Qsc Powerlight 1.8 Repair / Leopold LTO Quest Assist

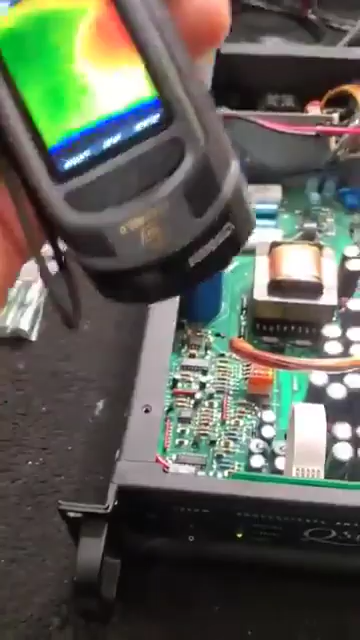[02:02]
So, as the amplifier is sitting on, right, I'm going to try to hold this and show you what I'm doing.
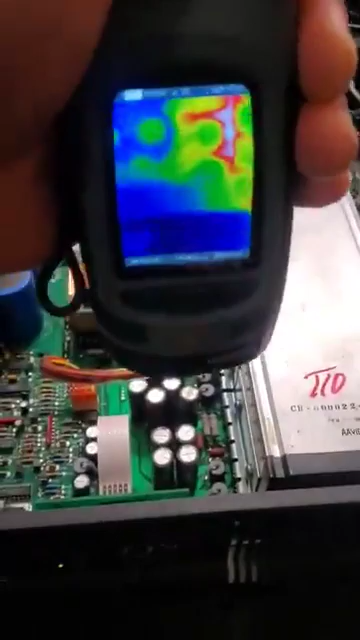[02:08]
Okay, you can see I'm going to go down the line. It's not very clear, but you can see the capacitors.
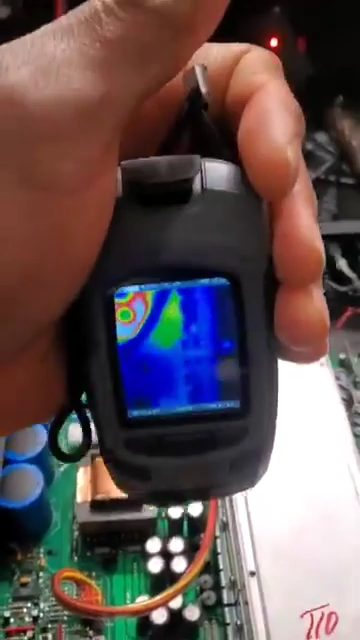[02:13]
See, those are four caps. You see those four dark circles? Those are the four caps right there, right? Then, as I go down, you're going to see like three.
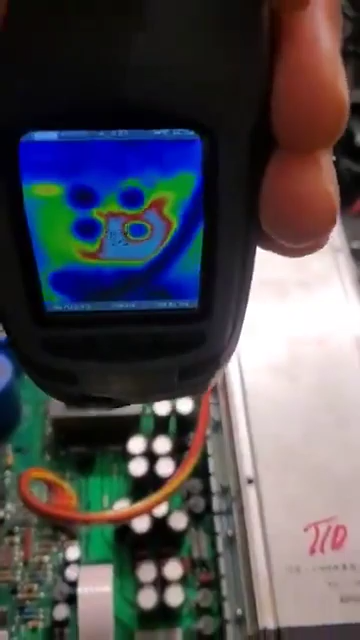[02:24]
This wire is kind of in the way, but you can see like the three circles or four circles. Those are the other four caps. Then, I go down to the next bank, which is the next bank of four caps, right?
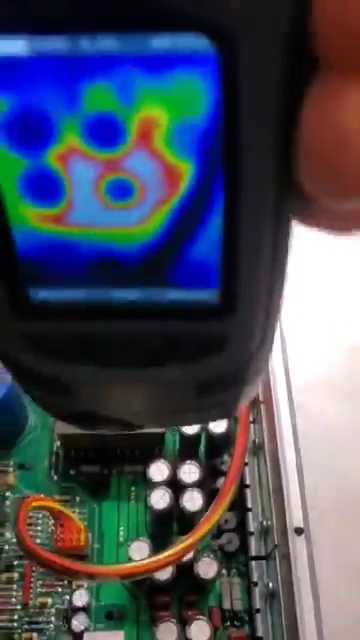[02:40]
You see one, two, three, four. One, two, three, four. You notice that bright white light and the red rim around it? That's excessive heat. That tells me that cap is getting hot for some reason.
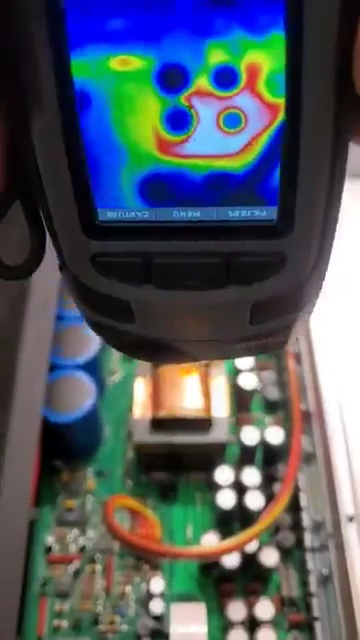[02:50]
So, that right there tells me that's where my problem is. What's going on is these caps are bad and they're drawing too much current. Let me go ahead and turn this thing off before it overheats too much.
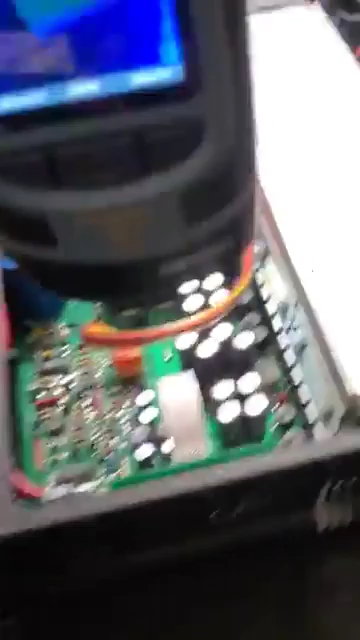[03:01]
But, even with the power off, you're still going to be able to see the heat. So, once again, right? You got four caps configured in like a square. Then, you got an additional four.
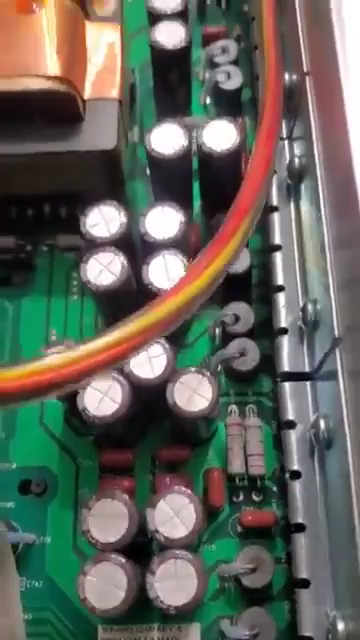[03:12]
Then, you have an additional four. Right here where that second bank of four is, that's where the problem is. So, watch it on the thermal imager, right? You got the first four.
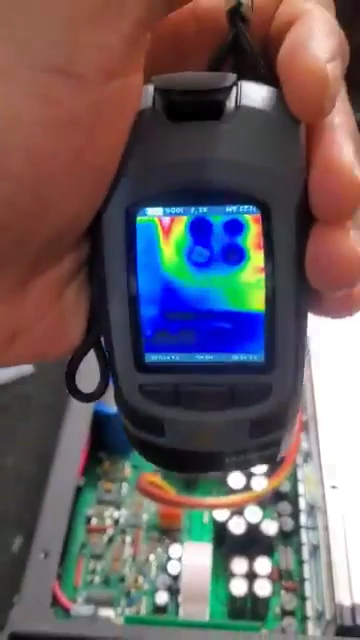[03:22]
First four caps. Then, you got the four, you know, that's lined up side by side almost. You see those? Then, you have the other bank of four. You see how that one toward the top right, it's got a lot of white light around it and it's got a red rim. That means that cap is extremely hot.
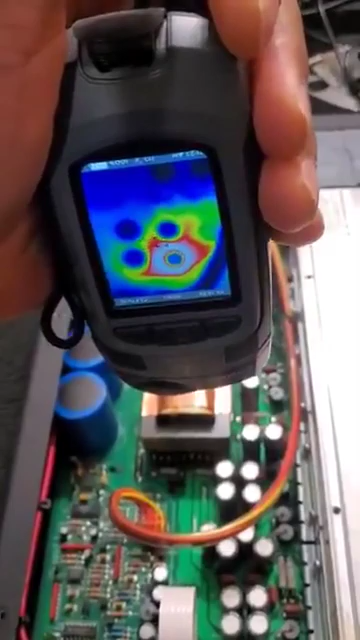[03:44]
And, that tells me right there that this bank of caps right here, they probably have issues. So, I'm going to show you also, not by just a thermal imager, but I'm going to take the phone and send it down there and then you can actually see what I'm talking about. But, this is just a quick way to see where you're getting heat from, right?
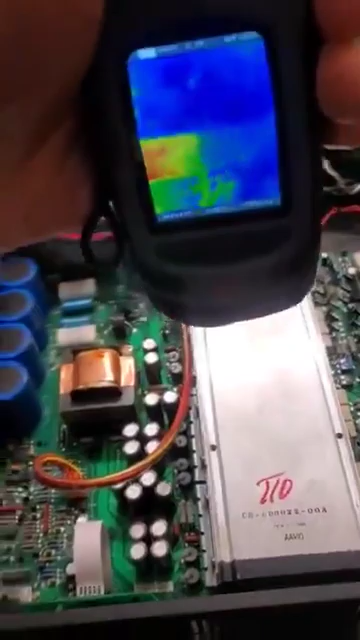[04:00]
I'm going to go over the heat sink. All right. As I'm going over the heat sink, you can kind of see, well, I guess it's not really showing up that much.
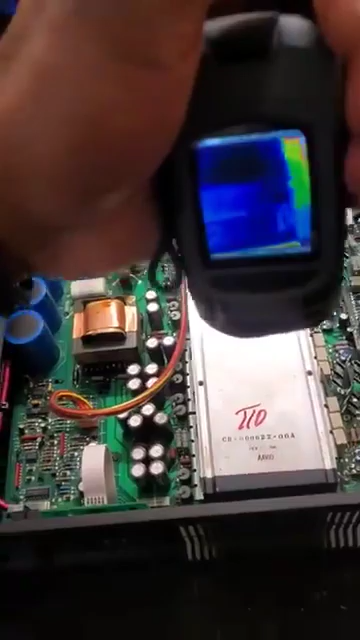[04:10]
The heat sink hasn't stayed on. It hasn't stayed on long enough to really start to show that the heat sink is getting red. When it stays on long enough, that heat sink will start to get red. You know what I mean? And, that way you can tell where the problem is. But, once again, we'll go back to those caps and right there, that bank of cap is very hot. You notice how the light, the white around it is slowly getting smaller and smaller.
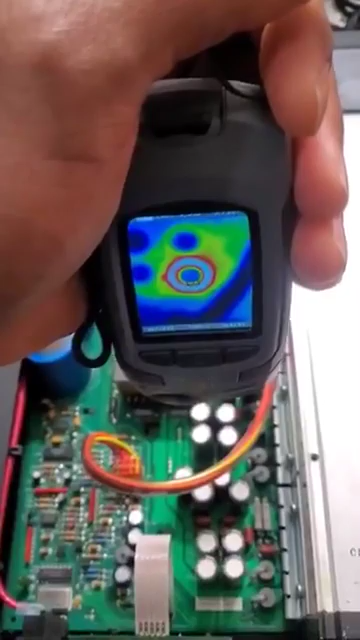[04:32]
That's because it's starting to cool down a little bit. All right. So, let me show you what the actual phone, if you can actually see. Let me get a light.
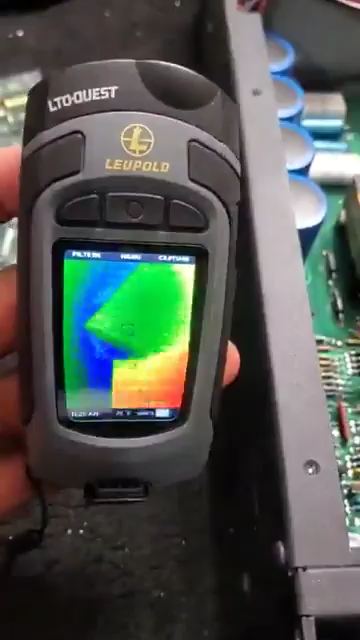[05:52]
You can use it for a lot of other things. Like, if I put it right here, you can see my fingers. You know what I mean? So, if you want to check heat, you know, you think you got a rat in your wall or something.